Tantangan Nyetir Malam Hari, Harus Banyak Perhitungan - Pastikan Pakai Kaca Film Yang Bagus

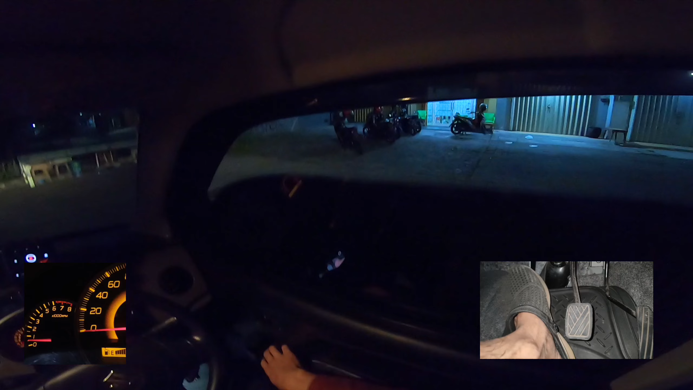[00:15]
Nah, seperti ini. Yuk kita jalan yuk, setengah kopling guys, gas. Awas, perhatikan depan. Ini lampu tak nyalakan supaya kalian bisa lihat ya.
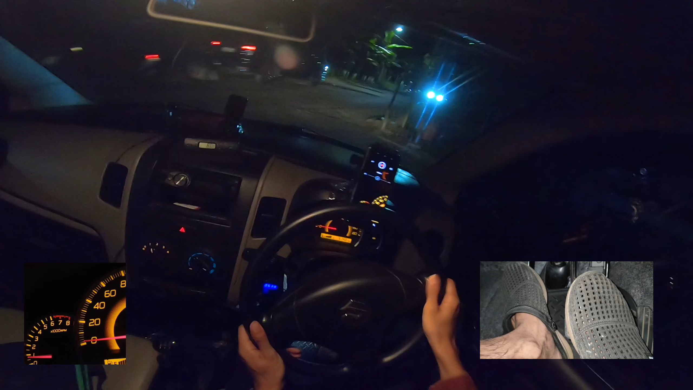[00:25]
Tahan dulu. Handbrake, kita endep dulu ya. Kita intip dulu, sehingga kopling buka gas-gas. Oke, sehingga kopling buka gas-gas, awas. Perhatikan dulu kiri, oke kita masuk guys. Nah, yuk. Kita diberi jalan sama Avanza. Sekarang tak coba tak matikan ya. Nah, seperti ini guys, kalau tak matikan ya.
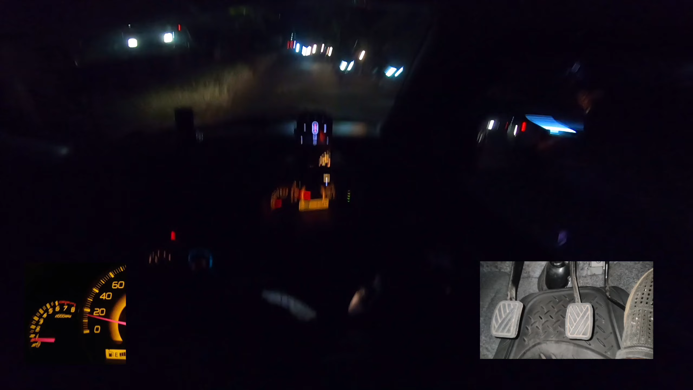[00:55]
Kondisi asli. Nah, seperti ini terang. Kena kaca film 80% kayak gini. Enggak buta-buta banget sih enggak. Terus gelap gulita banget enggak, masih bisa terlihat dulu. Nah, masih bisa terlihat. Nah, gini toh hasilnya toh. Nah, masih bisa terlihat kanan kirinya masih oke loh. Tak matikan ya, coba ya loh kayak gini.
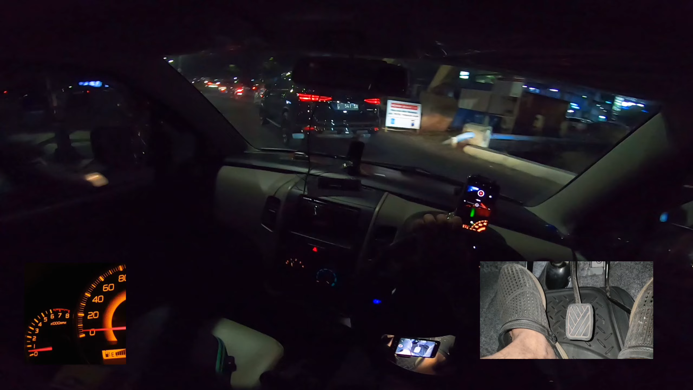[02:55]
Awas kiri motor. Oke, kita sen kanan ya. Nah, ini ya kondisinya ya. Kita langsung putar balik, putar. Nah, putar balik di sini guys. Ini ada pengerjaan gorong-gorong kayaknya. Oh, jalannya kayak gini guys. Di jalan raya juga gak enak ternyata. Nah, matikan lampu karena kita mau kasih ini Pak Oga ini.
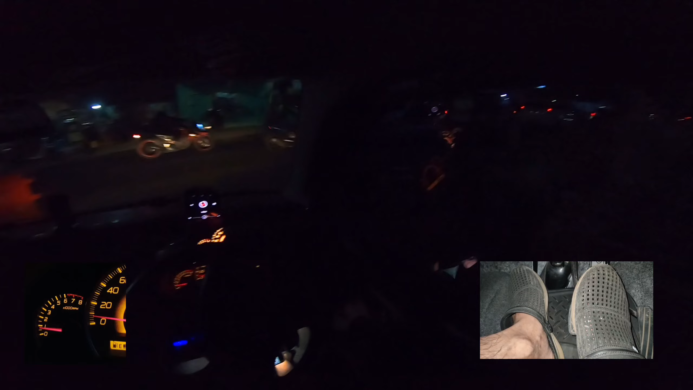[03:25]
Nice. Awas belah kiri motor, mobil. Nyalakan lagi. Sebenarnya nggak perlu dinyalakan loh ya lampu ini. Cuman kan karena aku kebutuhan konten yo, supaya kalian juga bisa lihat toh. Nah ini loh. Nice, seperti itu guys. Nah, biar kalian juga bisa lihat.
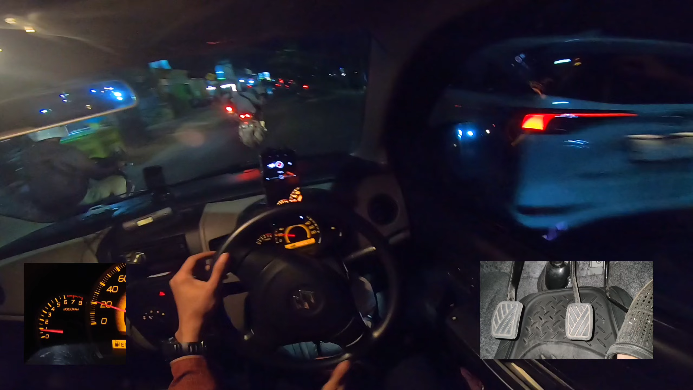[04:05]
Awas, sen kiri geser, balas kanan, nice. Awas motor, pelan-pelan dulu, santai, cek GoPro aman ya, segini aja ya. Oke, belakang ada kayak R3 ya kayak ini. Nah, ini kondisi malam hari seperti ini nyetirnya. Jadi kalian ya seperti ini. Sebelah kiri ada apa guys, suara rame. Masaan antrinya mobil-mobilan guys, ada apa itu ya?
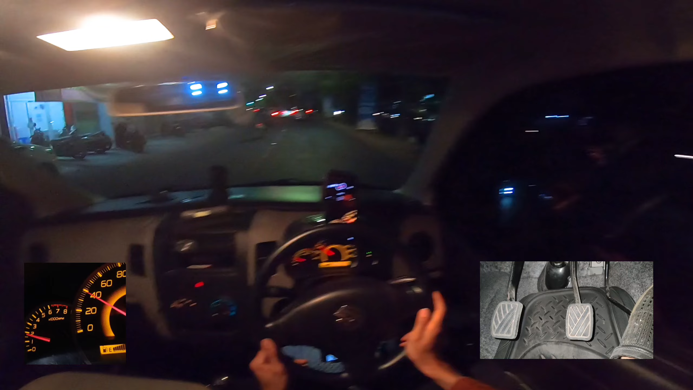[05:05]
kondisi malam hari ya, nyetir malam hari itu butuh apa namanya, butuh mental yang kuat, mental yang kuat. Jadi nggak boleh takut sebenarnya, nggak boleh takut, mentalnya harus kuat, harus berani. Sama aja, yang penting waspadanya lebih tinggi lah, kita jaga jarak lebih jauh, waspada dengan motor, nggak kelihatan, nggak pakai lampu, itu waspada juga. Terus kalau bisa posisikan ngintip seperti ini ya, kita sen kiri perhatikan spion, oke kita masuk, nice.
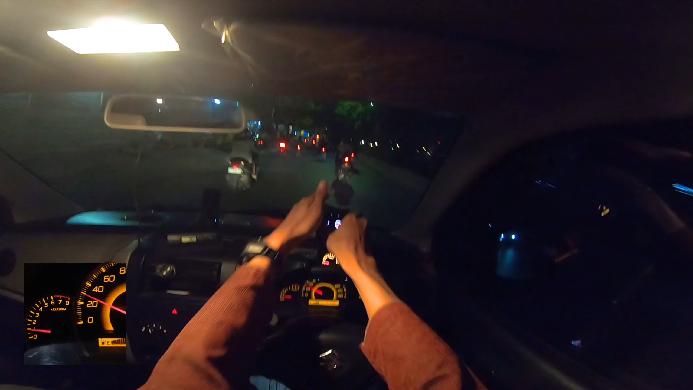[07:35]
Tiba-tiba kalian nggak sadar, motor yang ngerem, kalian lihat spion, tabrak tier. Nah, bahayanya di situ. Jadi jangan terlalu sering lihat spion, jangan terlalu sering lihat apa jenengnya, terlalu lama ngelihat spion, nggak baik. Kayak gini kita oper tiga dulu, oper tiga, awas motor, handbrake, kasih klakson, kasih tanda kalau kita ada di sini. Nah, jadi klakson itu bukan untuk memarahi orang, bukan, tapi kasih tanda.
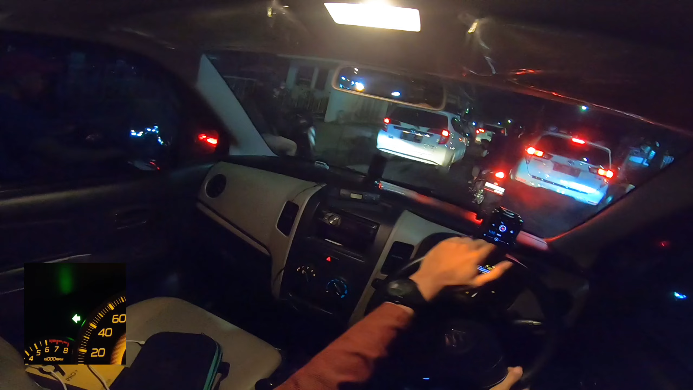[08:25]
Nah, pelan-pelan pokoknya, santai aja. Awas motor, pelan-pelan. Ya, kita masuk, nice. Tembak, cos. Tembak langsung, oper ketiga. Seperti itu guys, caranya. Caranya seperti itu. Nah, kayak gini ya. Kita mau ke kiri, sen kiri ini. Kiri, perhatikan spion. Wah, serem. Ini kiri langsung ya, nggak usah berhenti.
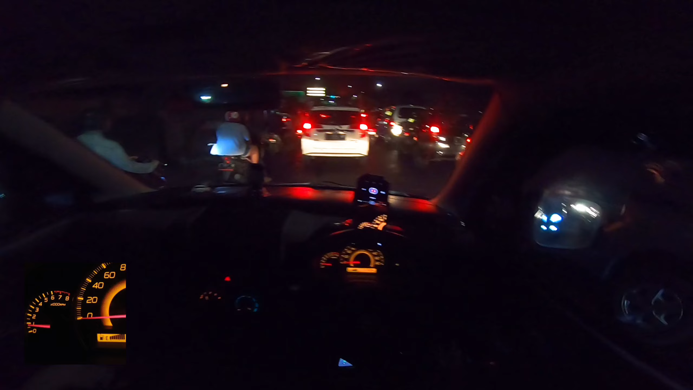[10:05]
Tambah gas ya kalau stop and go gini ya. Wajib. Jadi jangan ngandalkan setengah kopling tok. Kesuwen, kelamaan kalian di handbrake netral. Kalian di belly yang belakang nanti. Terlalu lama kalian ininya. Apa jenengnya? Maju kayak gini loh. Oper 1, setengah kopling buka, gas-gas. Nah, tambah gas. Jadi ben gak kesuwen, ben gak kelamaan. Setengah kopling buka, gas. Oper 3, setengah kopling buka, gas.